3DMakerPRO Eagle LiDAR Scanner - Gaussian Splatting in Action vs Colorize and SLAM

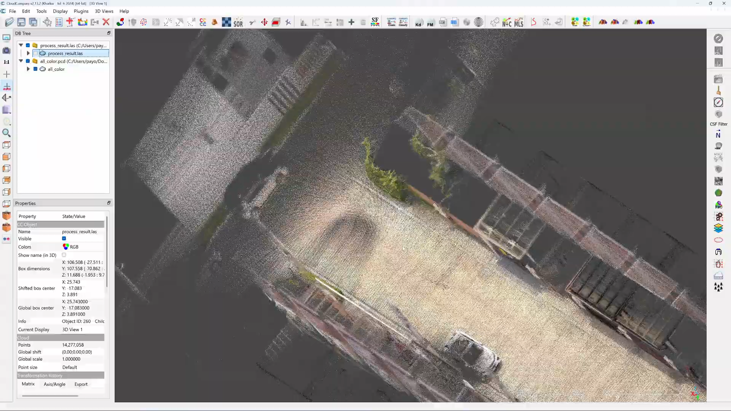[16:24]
to it between the colorized point cloud and Gaussian splatting the colorized
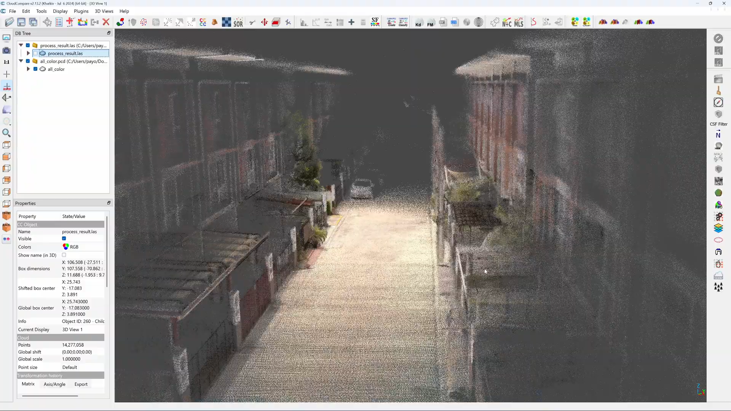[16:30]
point cloud can process faster and you can view it with the cloud compare I think the colorized point cloud is quite okay like for